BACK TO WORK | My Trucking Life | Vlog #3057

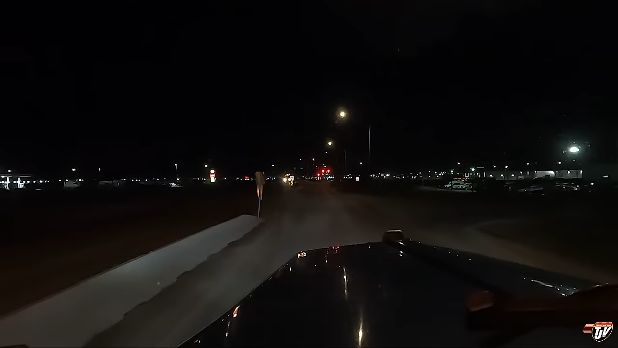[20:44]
In 700 feet, turn left on Segments Avenue and then approaching destination on the left side in 750 feet. I guess you've already noticed now, it's official, I've changed Karen over to U.S. standard. She talks miles and feet now. You see how I like that? Hope I can find a parking spot here, because this would be very convenient. Dude, you're in the middle of the driveway, I need space too.
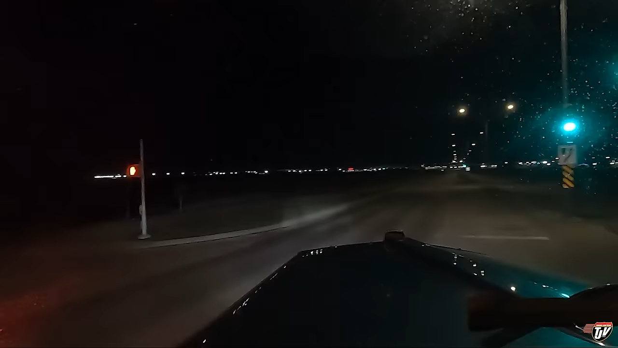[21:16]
Come on, man.
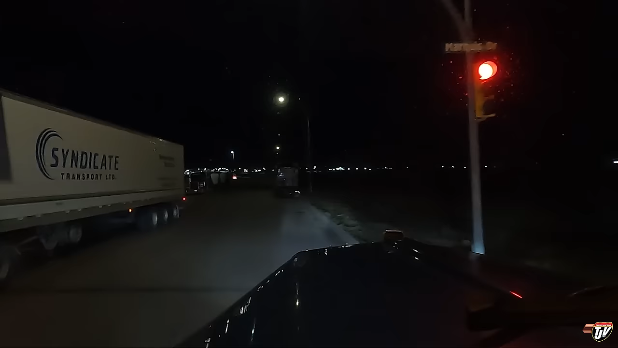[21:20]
There, I'm moving over. Okay. This place is usually approaching packed. Approaching destination in 500 feet on the left side.
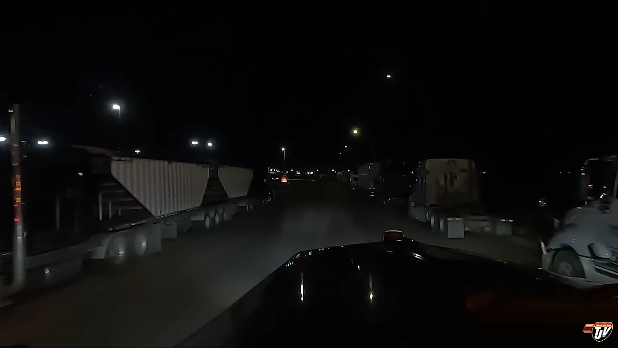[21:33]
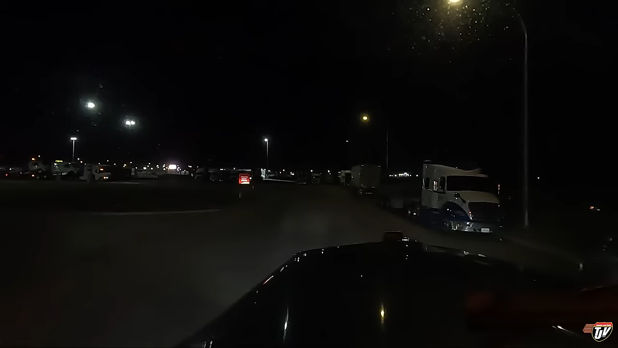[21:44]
Hopefully we can find something. I would park here on the left, turn around, but there's a fire hydrant there, and you don't want to block that.
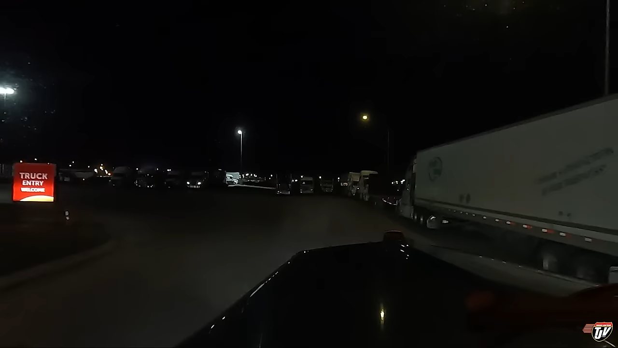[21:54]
You have arrived at your destination on the left side, 5J Travel Plaza. Oh man, it looks packed. Well, if it is packed here, then I'll go to Husky down the road. It's a little further away, but...
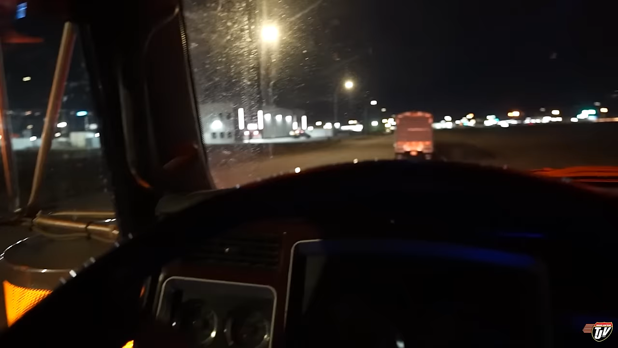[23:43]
No room for me there, but there is room for me right at the drop site. So why not just park right here and I can unload here in the morning?